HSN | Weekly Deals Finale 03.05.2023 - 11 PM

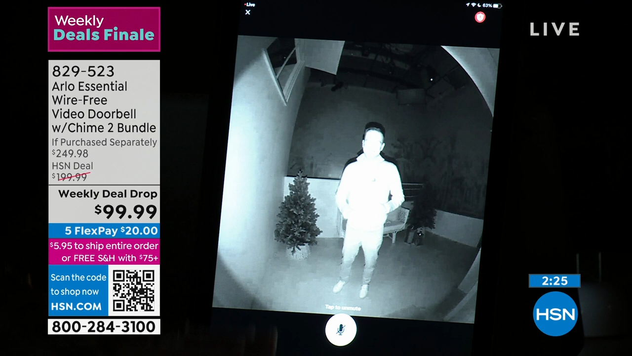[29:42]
Again, you get it in that head-to-toe feed right there. The original Arlo was designed for the U.S. military to catch bad guys in a cave. Adam kind of looks like he's in a cave right now, doesn't he? But that was a long time ago. We've come a long way since then. And the great thing about it, on your video or if it's live, you can always pinch and zoom. I think that's great because you want to be able to give a description if you would need to to the bad guys. And then if you wanted to, this is the only doorbell that we know of that has a built-in siren.